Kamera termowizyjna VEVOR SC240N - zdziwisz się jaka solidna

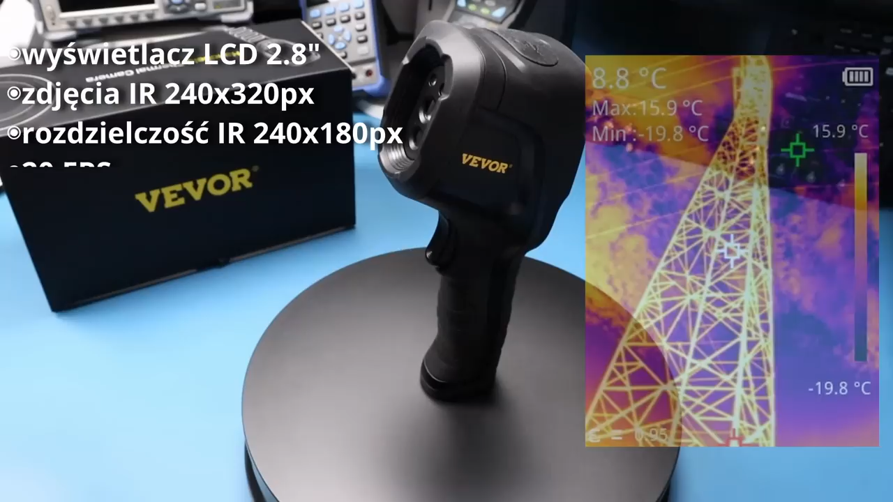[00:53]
On screen: spot 8.8°C, max 15.9°C, min -19.8°C, scale top 15.9°C, scale bottom -19.8°C
Rozdzielczość detektora podczerwieni to 240x180 pikseli, częstotliwość odświeżania 20 Hz,
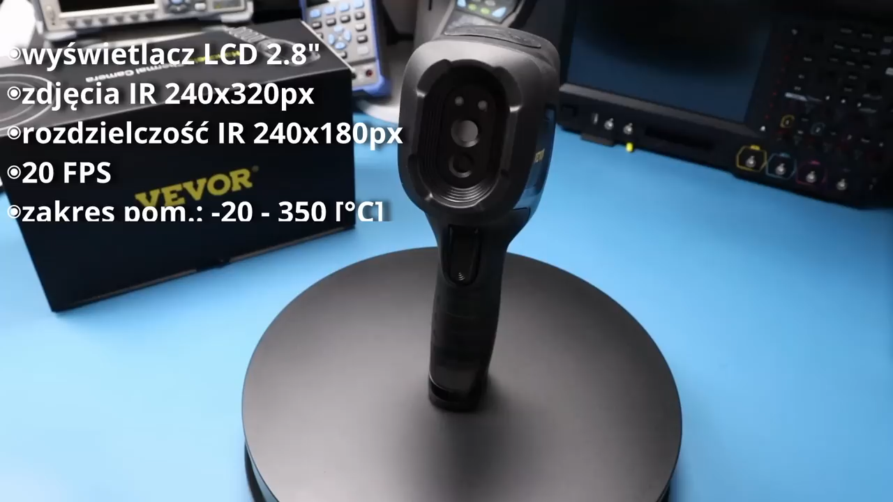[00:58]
zakres pomiaru od -20 do 350 stopni, rozdzielczość pomiaru 0,1 stopnia, błąd pomiaru +/- 2 stopnie lub 2%,
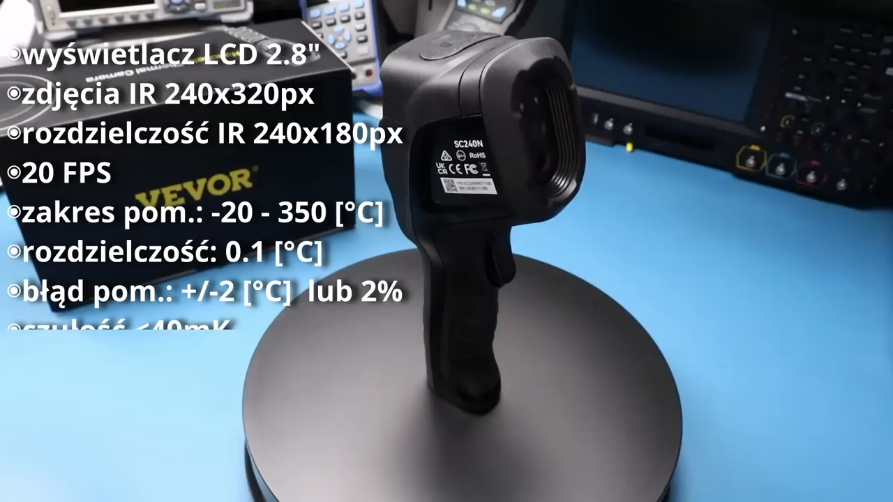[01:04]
czułość na poziomie mniej niż 40 mK, ogniskowa 10 cm, kamera ma jeden zakres ostrzenia, nie ma tutaj regulacji,
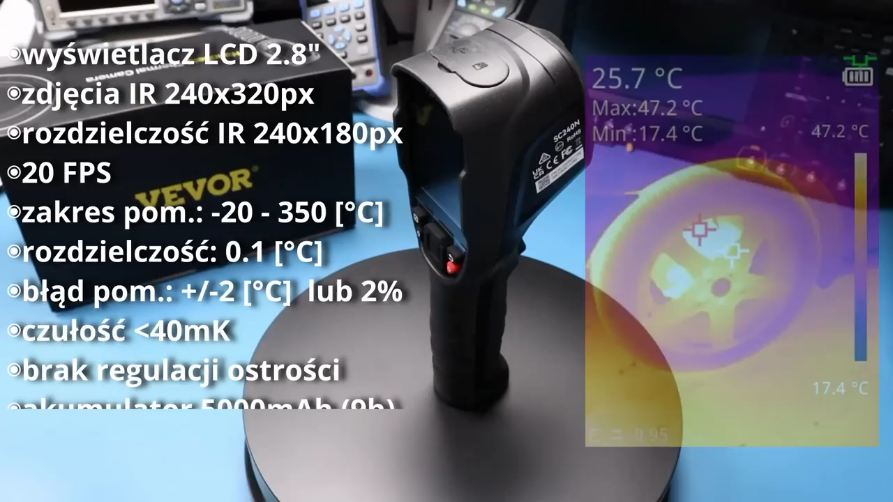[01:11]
On screen: spot 25.7°C, max 47.2°C, min 17.4°C, scale top 47.2°C, scale bottom 17.4°C
ma wbudowany akumulator o pojemności 5000 mAh, pozwalające na pracę do 9 godzin oraz obsługuje karty microSD.
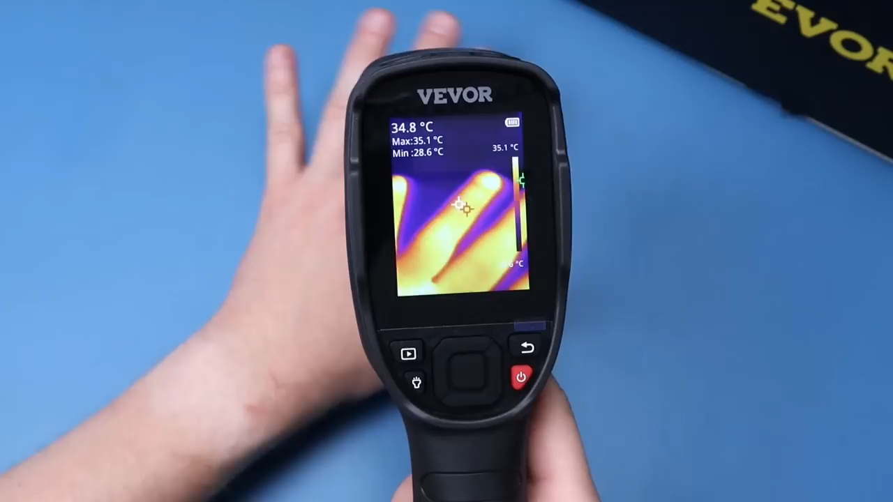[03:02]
On screen: spot 34.8°C, max 35.1°C, min 28.6°C, scale top 35.1°C
Występuje tutaj pewne opóźnienie, ale sam ruch jest bez zarzutu. Możecie zauważyć, że kamera co jakiś czas się przycina. Jest to związane z tym, że matryca bolometryczna musi się skalibrować temperaturowo, żeby po prostu pomiar był dokładny. Po osiągnięciu pewnej temperatury, ta kalibracja będzie już występowała coraz rzadziej. Takie zjawisko występuje praktycznie w każdej kamerze termowizyjnej. Zapomniałem o najważniejszym. No i teraz możemy działać. Dobra wiadomość dla tych, którzy nie lubią czytać instrukcji obsługi. Kamerkę można rozgryźć w kilka minut, jest bardzo prosta w obsłudze. W tym momencie mamy załączony pomiar środkowy, który pokazuje się tą dużą czcionką.
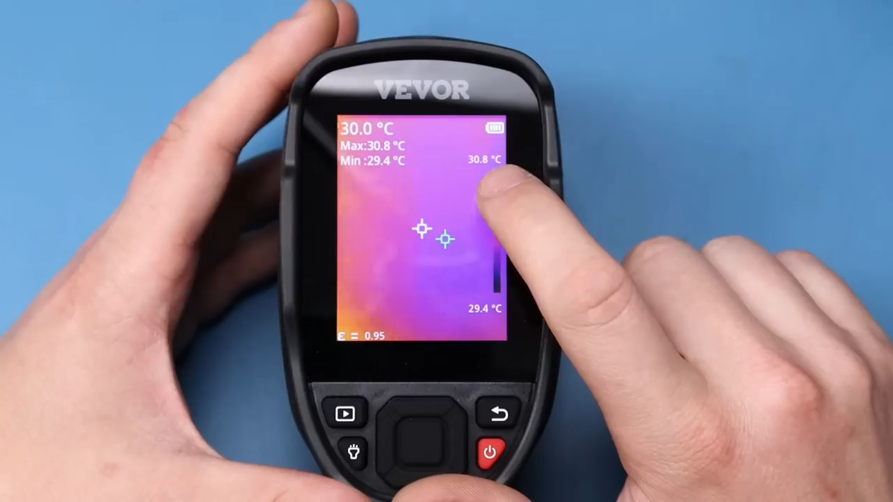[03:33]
On screen: spot 30.0°C, max 30.8°C, min 29.4°C, scale top 30.8°C, scale bottom 29.4°C
Ten zielony znacznik to jest minimalna temperatura, tutaj pokazana niżej, oraz czerwony to maksymalna temperatura, tutaj pomiędzy. Mamy wskaźnik akumulatora, podziałkę termiczną, która jest automatycznie dostosowywana do mierzonych obiektów i na dole wskaźnik współczynnika emisyjności.
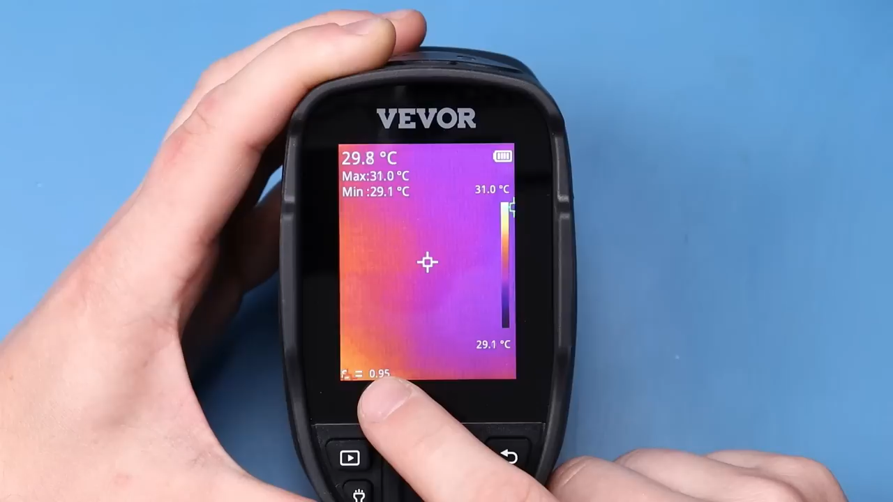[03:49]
On screen: spot 29.8°C, max 31.0°C, min 29.1°C, scale top 31.0°C, scale bottom 29.1°C
Jest to bardzo ważny parametr, jeżeli chcecie mierzyć w miarę dokładnie temperaturę obiektów. Każdy obiekt inaczej emituje ciepło, także trzeba mieć to zawsze na względzie.
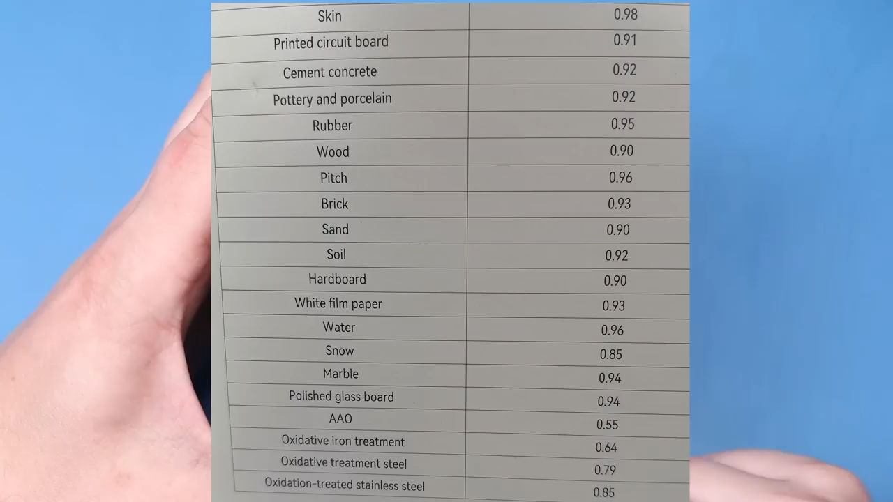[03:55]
W instrukcji jest taka podstawowa tabelka dla niektórych materiałów. Więcej możecie znaleźć w internecie. Tym przyciskiem wchodzimy bezpośrednio do galerii i mamy tutaj zapisane zdjęcia. Nawigujemy sobie tymi strzałkami i wybieramy środkowym przyciskiem.
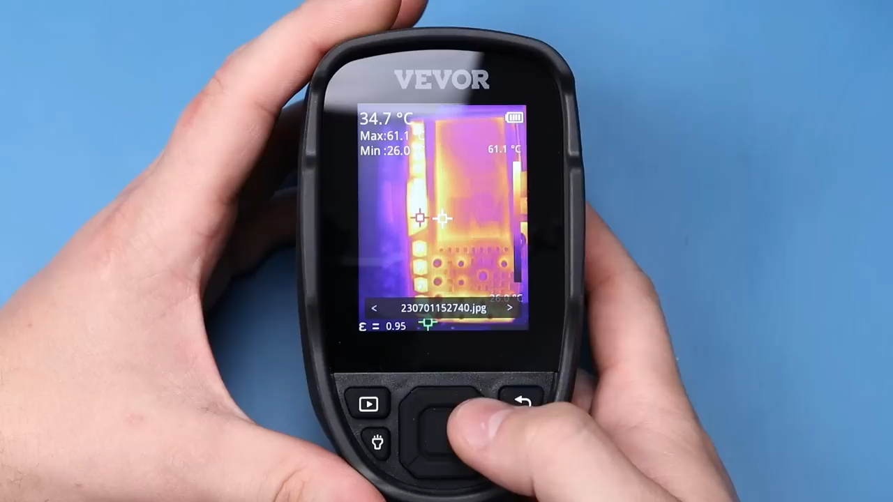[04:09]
On screen: spot 34.7°C, scale top 61.1°C
Strzałkami przechodzimy do następnych zdjęć. I tutaj parametry termiczne się zapisują. Tutaj mamy latarkę, przytrzymujemy i zapalają się takie dwie diody. Te diody nie są jakieś specjalnie mocne, nadają się tylko do bliskich odległości.
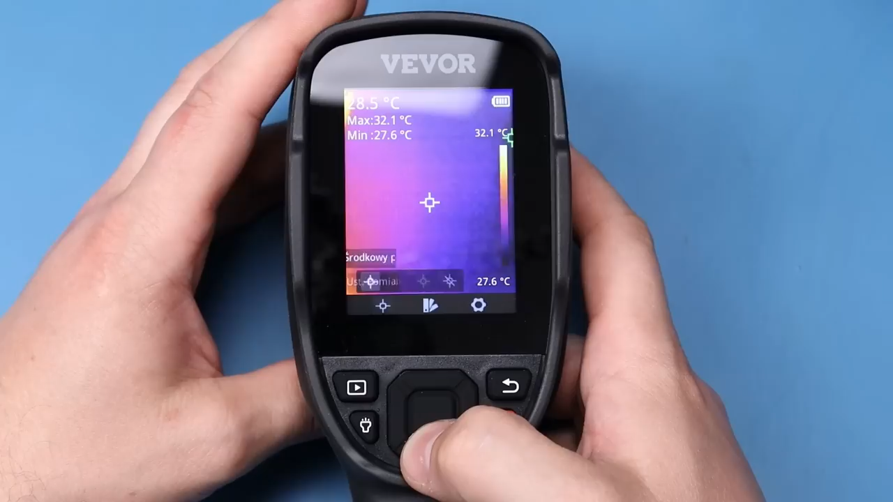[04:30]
On screen: spot 28.5°C, max 32.1°C, min 27.6°C, scale top 32.1°C
Wciskając środkowy przycisk, wchodzimy w ustawienia. Tutaj mamy te znaczniki, celowniki takie. I mamy środkowy, możemy go włączyć lub wyłączyć. Tak samo gorący punkt, zimny punkt oraz blisko, czyli z angielskiego close, wyłączyć wszystkie znaczniki. Następnie wracamy. Przechodzimy dalej. Tu możemy sobie wybrać palety kolorów i mamy tak żelazo, tęczę,
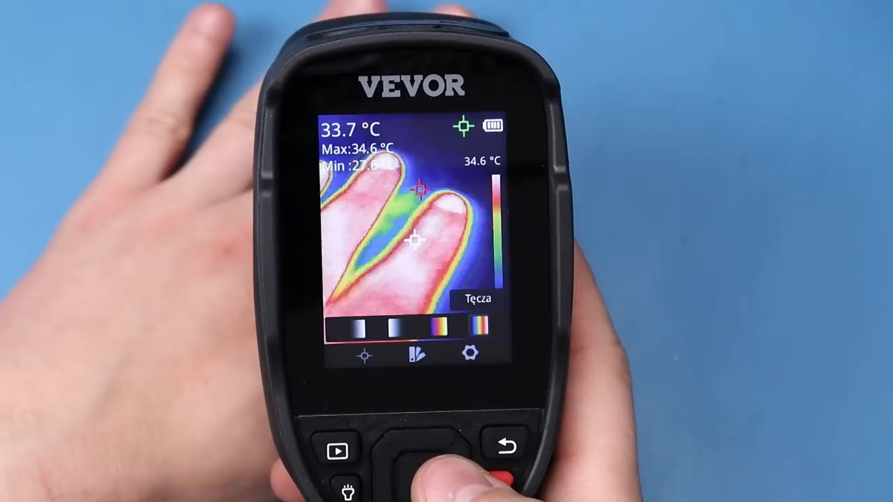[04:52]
On screen: spot 33.7°C, max 34.6°C
biały gorący oraz czarny gorący. Wracamy,
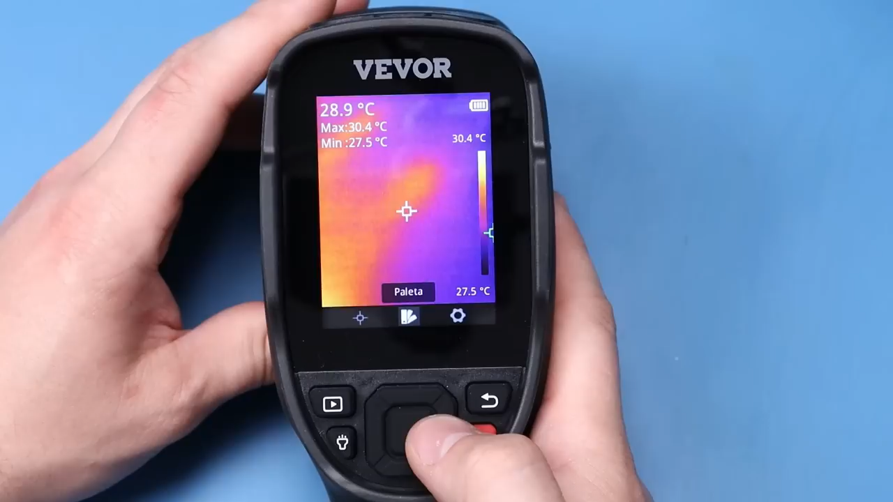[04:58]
On screen: spot 28.9°C, max 30.4°C, min 27.5°C, scale top 30.4°C, scale bottom 27.5°C
I tu mamy ustawienia. W ustawieniach pomiaru możemy dokonać korekcji współczynnika emisyjności, ustawić temperaturę otoczenia oraz dystans.